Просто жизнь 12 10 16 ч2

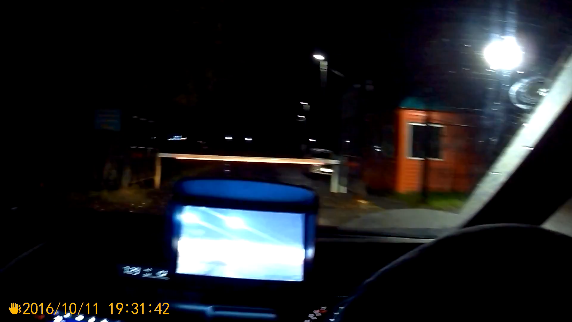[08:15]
Машинки стоят. Посмотрим, сколько их там.
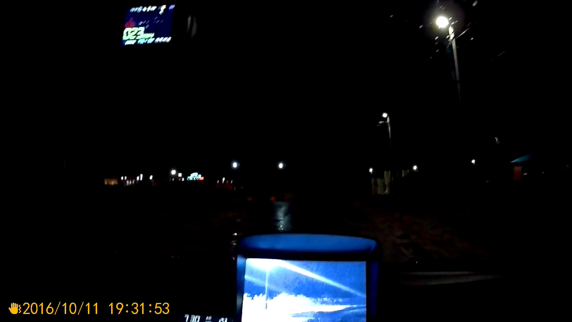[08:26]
Будний день, вторник. Народ уже потихоньку собирается.
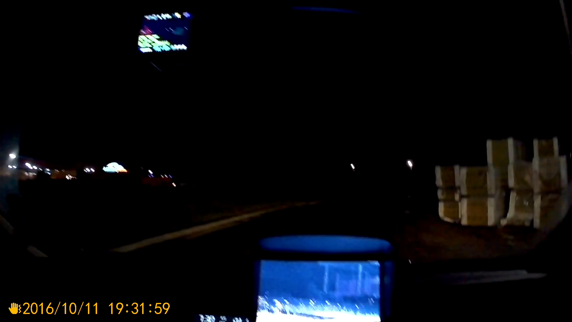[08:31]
Вообще практически нет никого. Сколько сейчас у общаги, посмотрим здесь. Так, у общаги четыре машины.
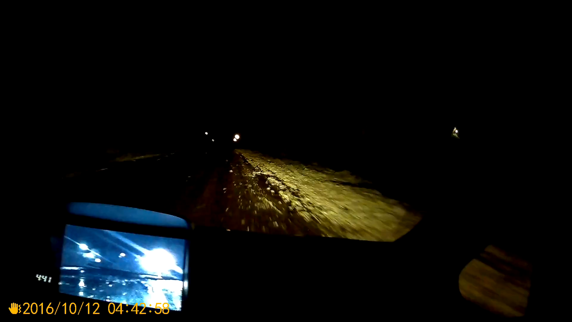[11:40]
Покрыло так всю эту траву. Капитально. 0 градусов стоит. И вот начинается гололед. Минус 1 градус. Там он машину обгонял сейчас. Передячим паром едет.